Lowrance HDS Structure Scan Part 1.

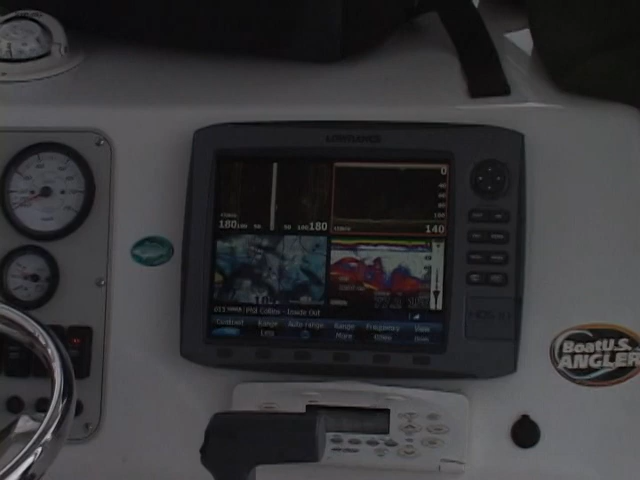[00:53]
downrigger balls. And we've got those down about 30 feet trying to stay out of the trees. And then we've got a couple of leadcore lines out here. In the leadcore we've got Captain Max jigs on them with Shadalicious and Tsunami bait. We've got a pulse jig out because the pulse jigs have been working really good.
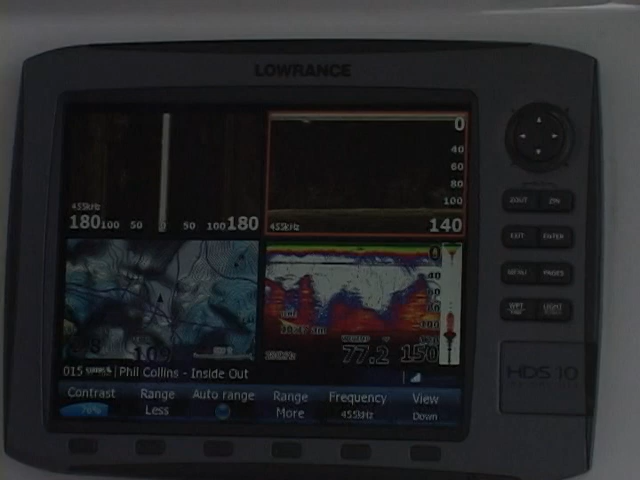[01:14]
But we've found some fish in here and they're all in the trees.
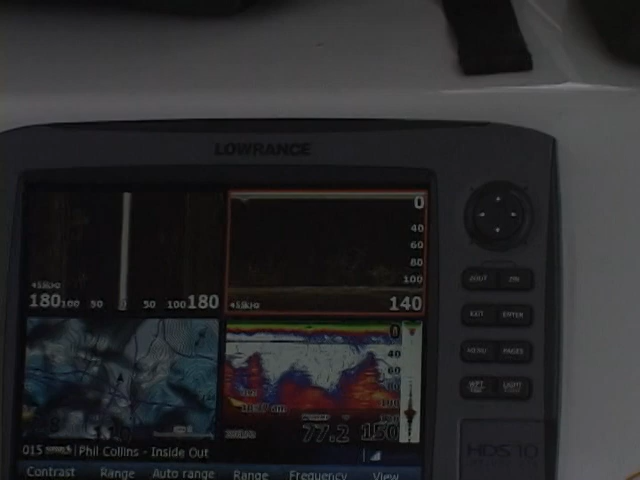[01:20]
And as you can see from the structure scan, what we have is I've got my down scan on auto range.
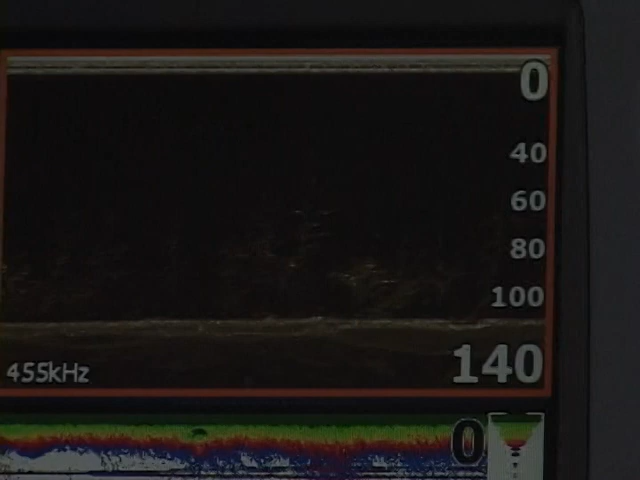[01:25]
And right now it's on a 140 foot scale.
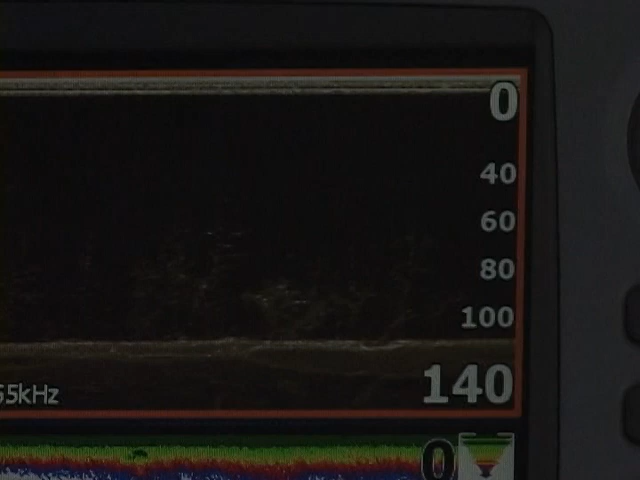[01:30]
That means that, you know, I can see down to 140 and that's because we're in 109 feet of water and that's the nearest scale that it's going to go to.
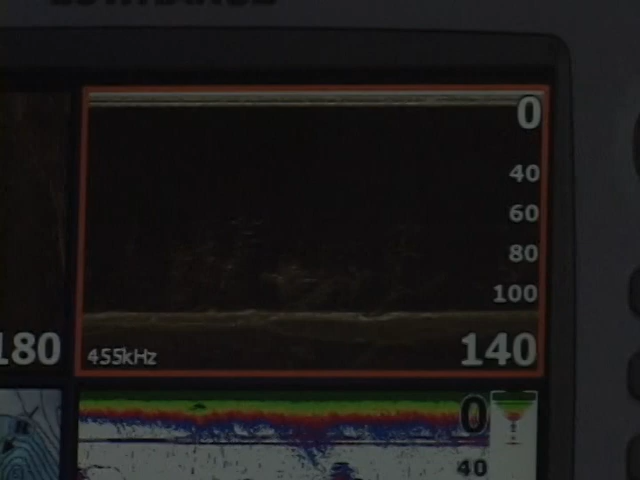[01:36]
And then I've got my structure scan looking left and right and
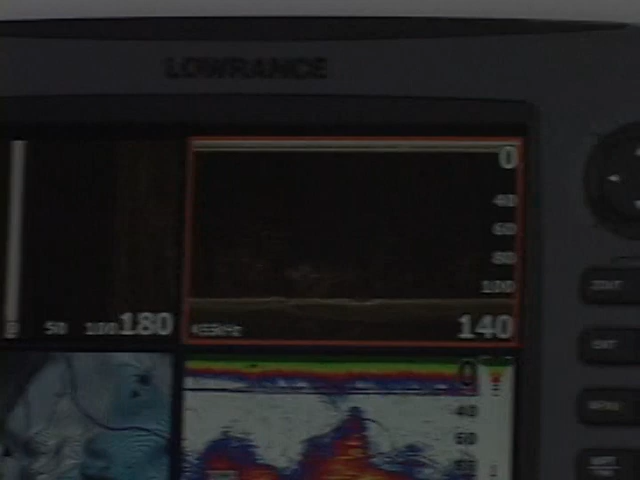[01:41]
I've got that on 180 feet and I've got that one fixed. I've got it on the 455 kilohertz and the reason why I have it on the 455 kilohertz is because that's what you would want to use in 100 feet or more.
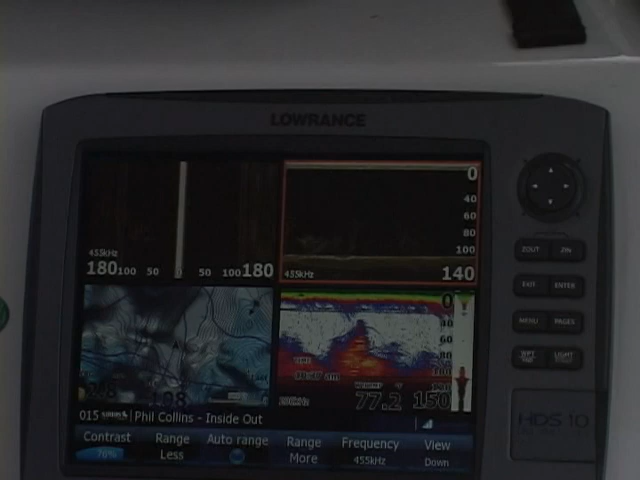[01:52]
So anytime I'm around 100 feet, I'm typically going to be running that in the 455 kilohertz. If I were shallower, I'd be running the 800 kilohertz. On the HDS 8 and the HDS 10 you can see that I've got my pop up screens at the bottom of the unit.
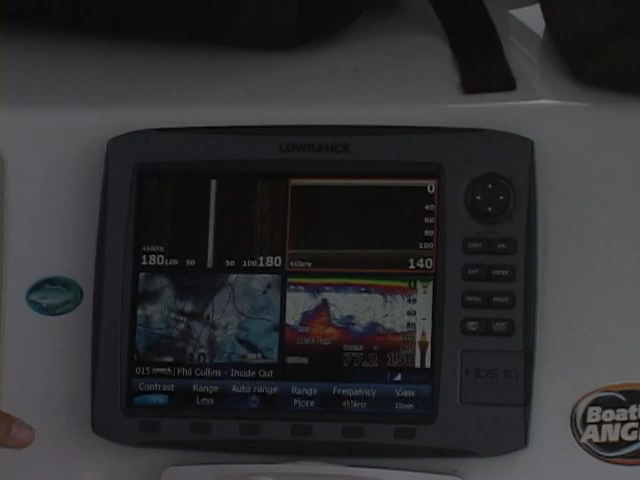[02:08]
A little trick that most people don't know you can make those go away just by pressing and holding the exit button.
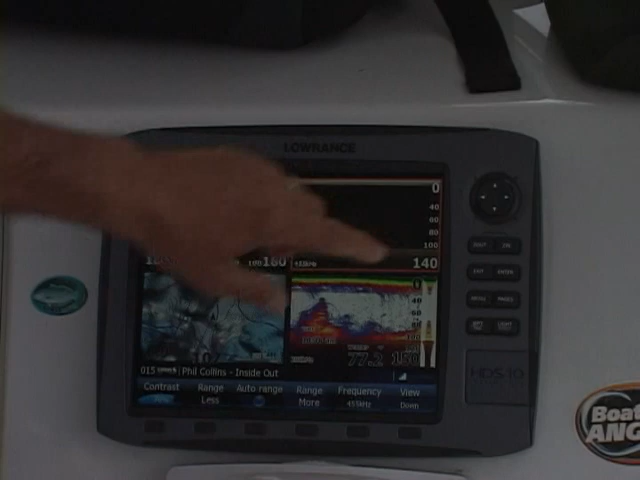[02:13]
Voila! They just disappeared. I've got a little bit more screen. Now you can still see what my Sirius radio channel is on
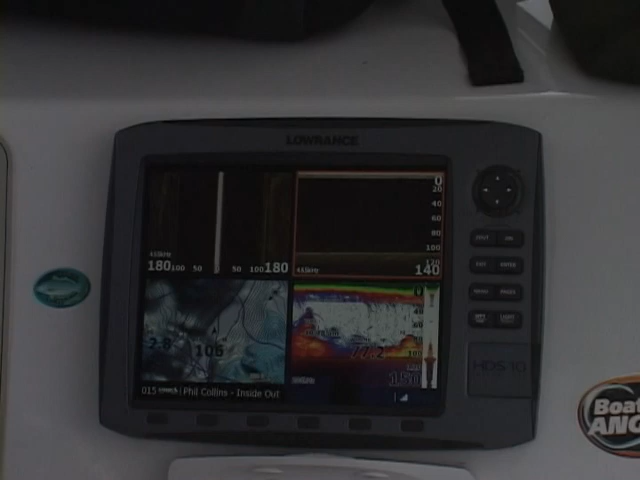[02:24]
and that's because there's a little glitch in 3.5 which just came out a couple of weeks ago that if I go in to try to kill that my unit reboots. And that's going to be fixed in the next update. As you can imagine, anytime you go and do a new software program as complex as what it takes to run the HDS and structure scan and radar and all those other things there are some challenges with doing it and you don't get everything working just exactly right when you'd like to have it working exactly right.
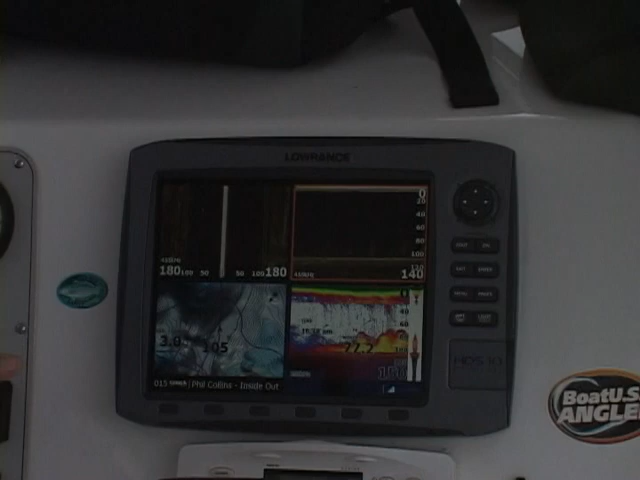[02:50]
But the cool thing about the Lowrance product line is that with the addition of a little SD card like this,
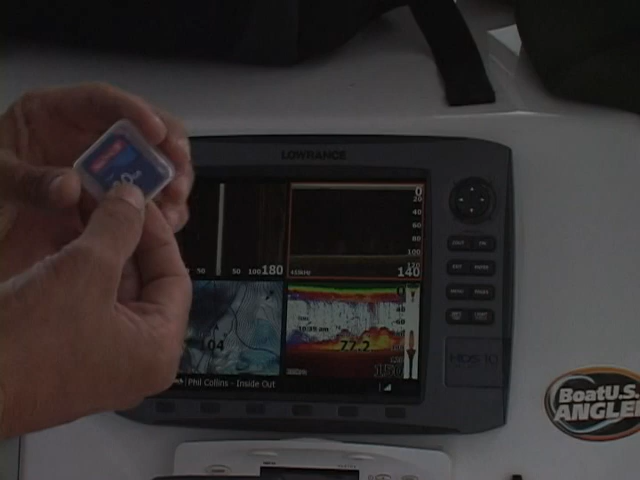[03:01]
all I have to do is go to Lowrance.com download the newest
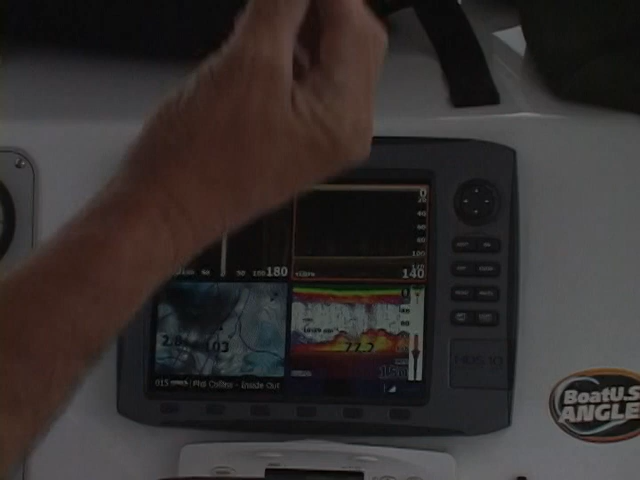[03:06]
software which is on here stick it into my unit
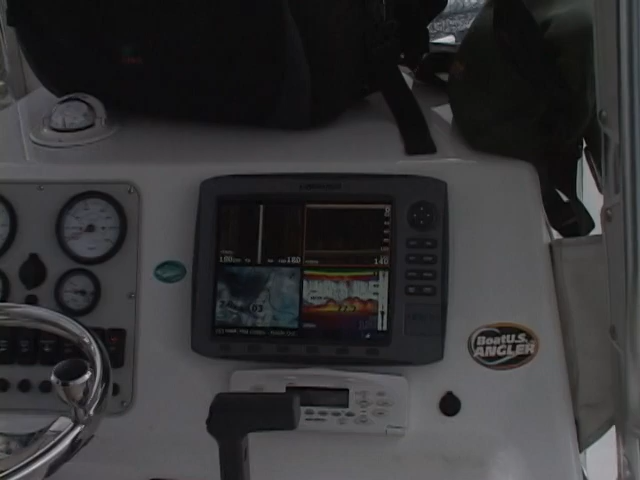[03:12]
turn my unit back on and it automatically will suck in the new program which is absolutely awesome.